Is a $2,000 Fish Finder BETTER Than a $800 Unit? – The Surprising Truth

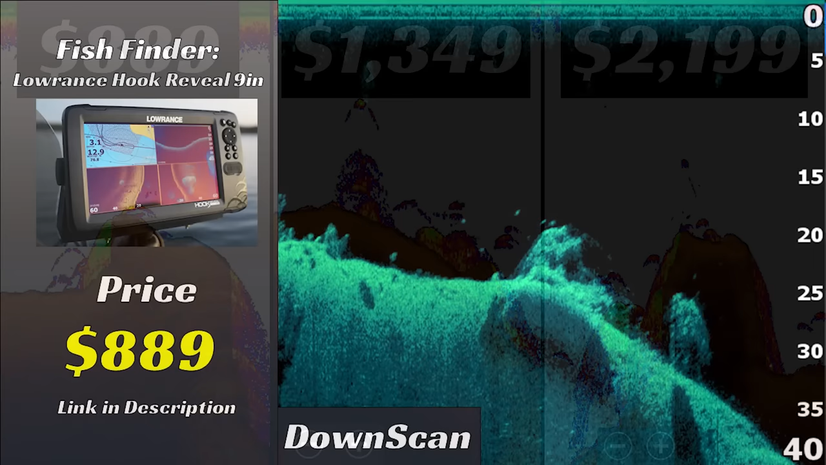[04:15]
You can also identify the rocks, the bottom, everything like that. Therefore I don't think that there's a significant difference between these three units in the image quality of 2D sonar. Next up let's compare the down scan across these three units starting with the hook reveal. This hook reveal unit again is $800 and I was shocked at how good the down imaging was on this $800 unit. You can see the rock pile very clearly as well as those dots that are positioned just to the left of that rock pile. The dots are very crisp and clear and pop out of that black background very well. I had very low expectations I guess I would say when I first plugged in this unit.
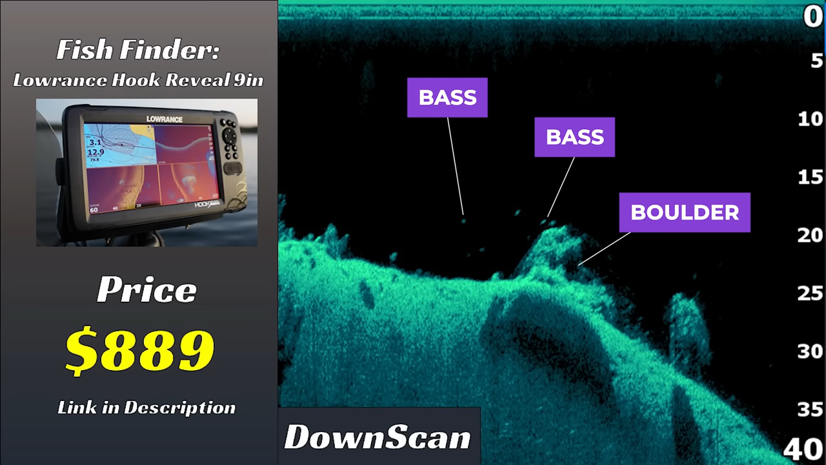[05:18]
So it was definitely a little bit harder to get this really clear image. But after messing with it for a while I was able to get a really good image that is serviceable by any standard. And I would feel comfortable using this unit as my normal fish finder especially for this down scan view if this image quality is this good consistently. Now one call that I will make is that I was scanning on a very clear lake on hard bottom. So I was kind of in the ideal conditions for this down imaging test. I haven't really tested this unit too much in really dirty muddy water silty bottom stuff like that.
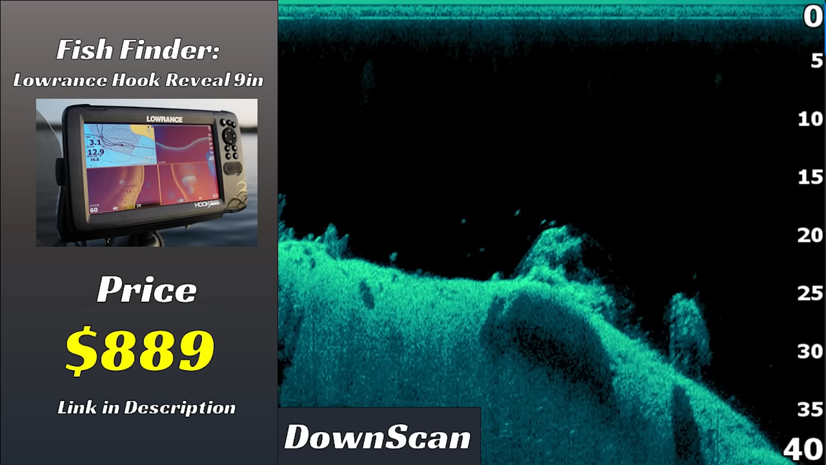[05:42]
So results may vary but from at least my initial test here it looks really good. Next we have the Elite FS unit. This is priced at $1300 and the down scan image quality is what I would expect from a unit of this price range. It has good target separation between those dots. You can see the rock very clearly. And it's very comparable to the Hummerbird Helix that I've been running on my boat for a while now around the same price range. And for those who are wondering I will be doing some comparisons between brands of fish finders at the same price point. Like this Elite FS versus the Hummerbird Helix.
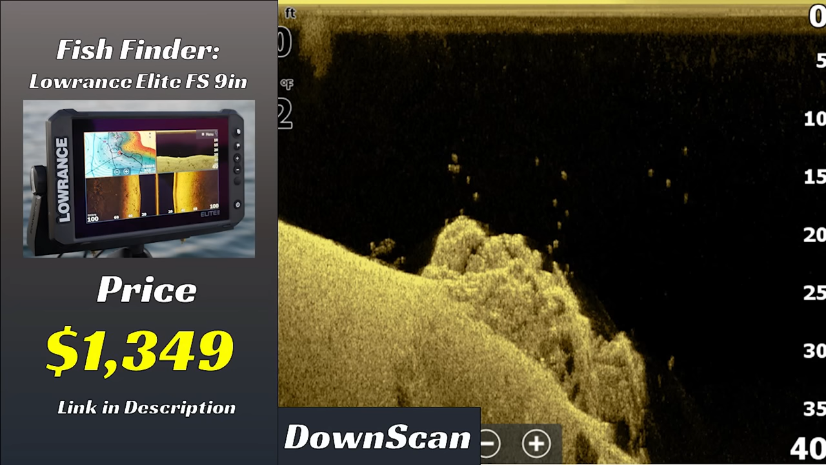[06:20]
So stay tuned for those coming in the future. But the down imaging image here is really great. It's also set up pretty well right out of the box. I didn't have to adjust the settings that much at all to get a good image from this down scan view. So definitely happy with that. Finally let's take a look at down scan on an HDS Live unit. In my opinion I don't see any noticeable difference between the image quality on the HDS Live unit and the Elite FS unit. The reason for this I believe is because they both run the exact same transducer.
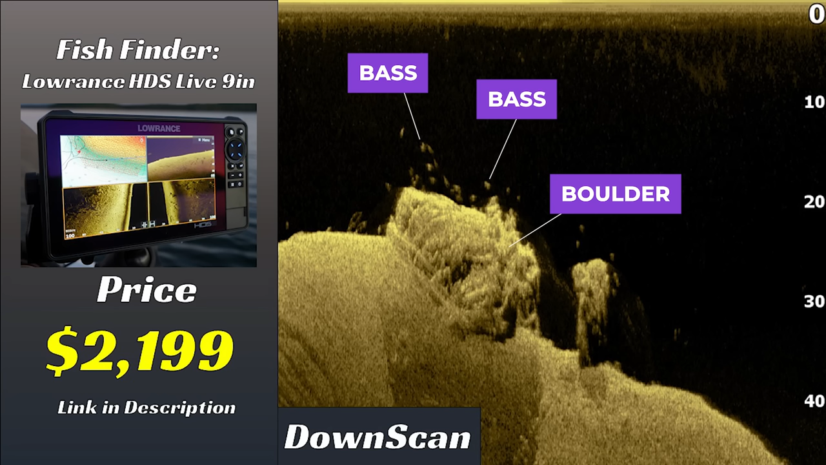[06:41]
Both units come stock with an active imaging 3-in-1 transducer. And I'm actually just running one transducer on the back of my boat and plugging it into the different units depending on which one I'm using.
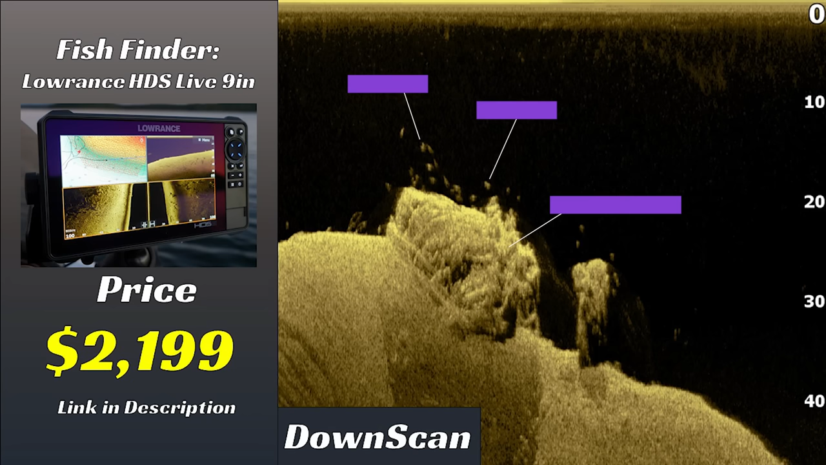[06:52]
This means that even though the Elite FS unit is almost $1,000 less expensive than the HDS Live unit. The down imaging image quality is about the same at least in my opinion.
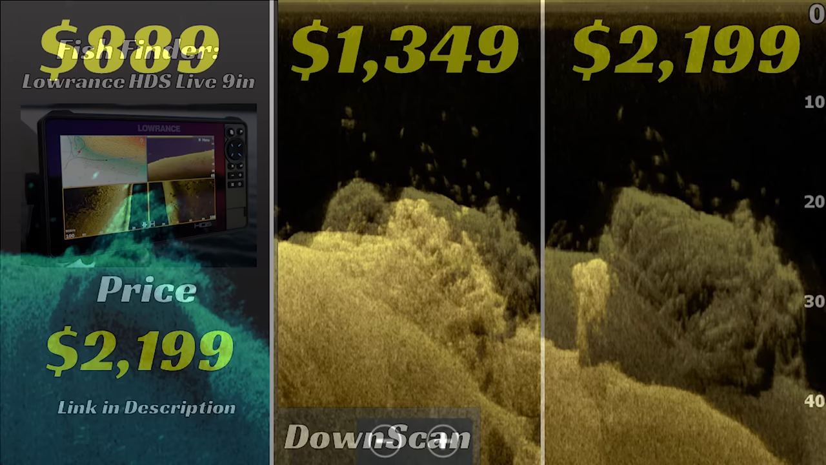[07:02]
If we take a look across all three units you can see the image quality is actually pretty consistent across all three. Obviously the more expensive units have a little bit more detail in the rocks and those fish pop a little bit more off the screen. Especially with the default settings. In general if you don't want to mess around a lot with your fish finder settings going with at least the FS which is the $1,300 unit will get you better settings right out of the box.
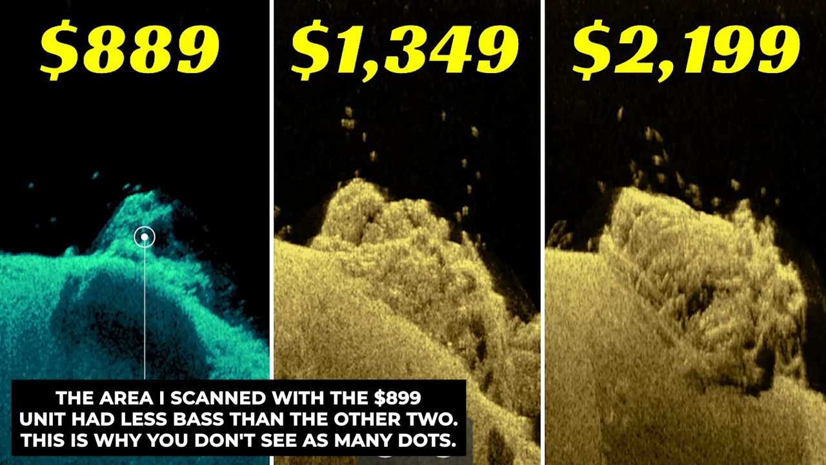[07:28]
And you're pretty much ready to go right when you get to the lake. If you go for the hook reveal unit which is the $800 unit you're going to have to mess with the settings a lot more to get a really clear good image like the one you see here.
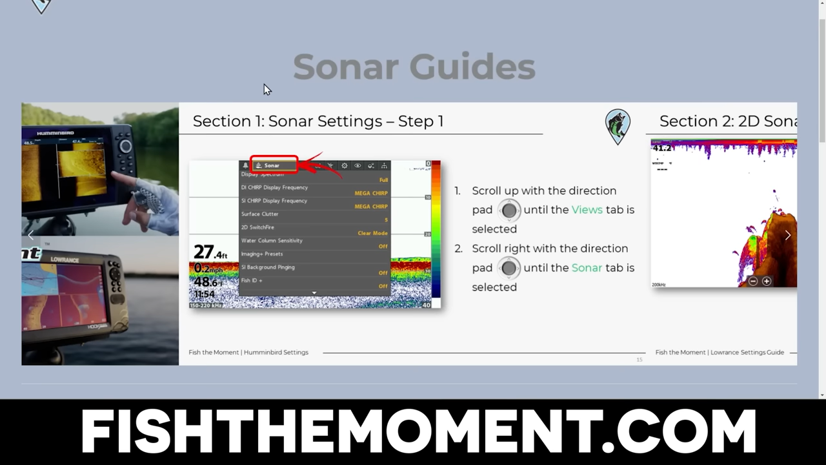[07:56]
On screen: depth 27.4 ft
The water clarity and a lot of other factors. So definitely check out those sonar settings guides on my website fish the moment dot com.
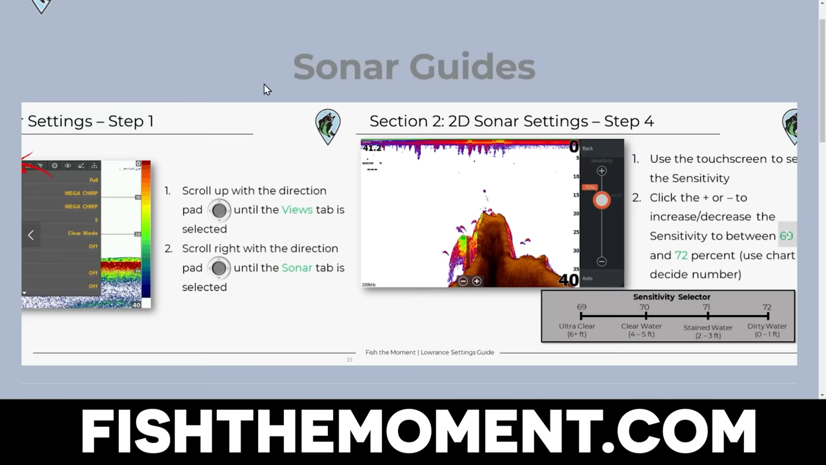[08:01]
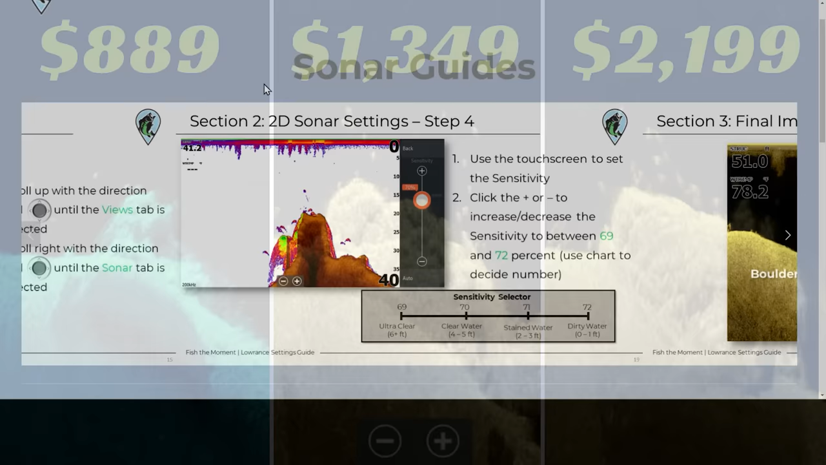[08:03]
But if you are on a budget you can definitely get away with the $800 unit and still see the exact same things you're seeing on the more expensive units.
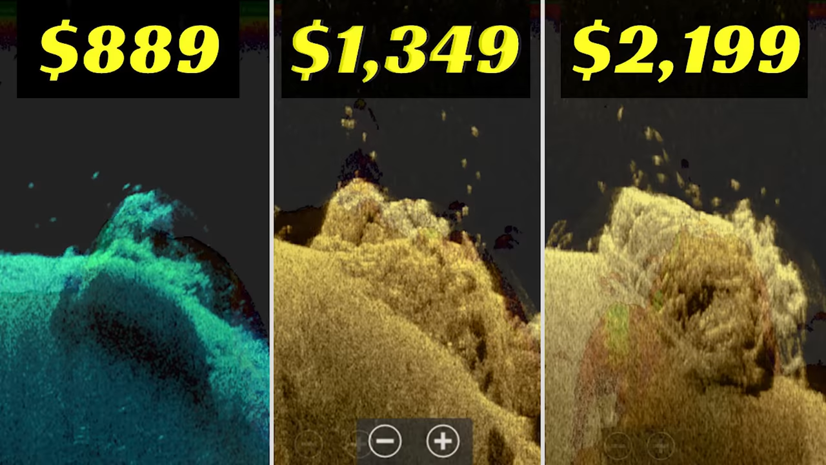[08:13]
This is really interesting because now in two tests we can see that the image quality between all three units is not worlds apart. It's not like it's this massive difference. Yes I would say that in down imaging the more expensive units look a little bit better and they're easier to use right out of the box. But if you're just comparing straight up image quality they're pretty comparable across the board.
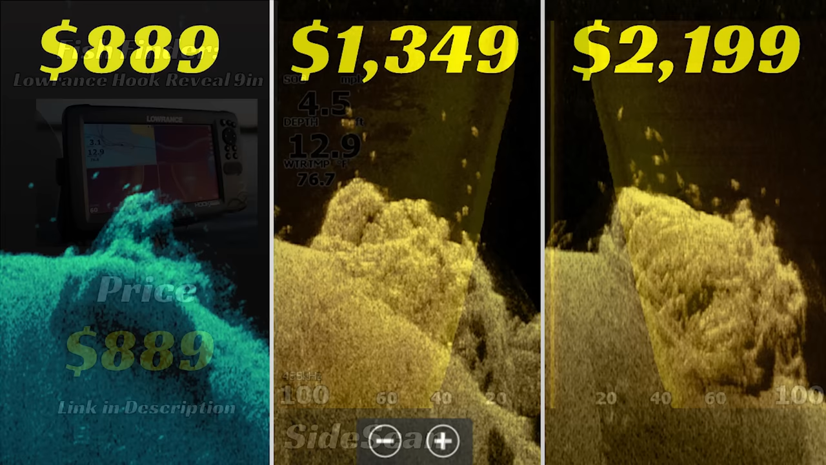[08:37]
But now we have the final view that we need to compare which is side scan. And this is where we start seeing some differences between these price points. First we have the hook reveal unit.
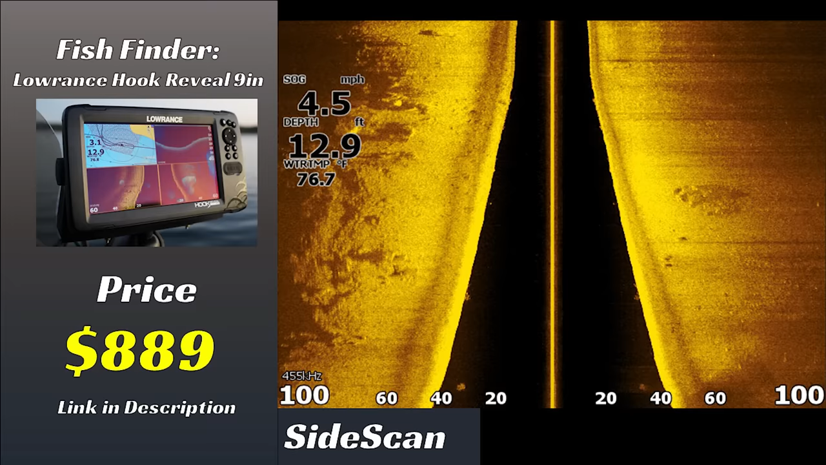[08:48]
On screen: depth 12.9 ft, water 76.7°F, speed 4.5 mph
This is the $800 unit and the side imaging view on this unit is not as clear as the other two as you'll see here in a minute. One of the main differences between these units is that this hook reveal comes with a different transducer from the other two. This has a triple shot transducer versus the active imaging transducer. All that means is that the image quality on this side imaging is just not going to be as good because the transducer isn't as good. You still can see some rocks in this image. You can see the shadows of some objects. But it's hard to tell if you're looking at a rock or a stump.